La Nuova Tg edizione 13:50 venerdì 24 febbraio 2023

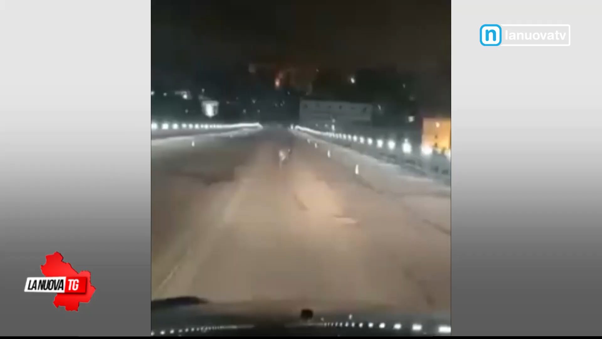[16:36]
sui social da un cittadino che ritrae un cinghiale a spasso di notte sul ponte Musmeci il ponte di accesso alla città di Potenza all'uscita a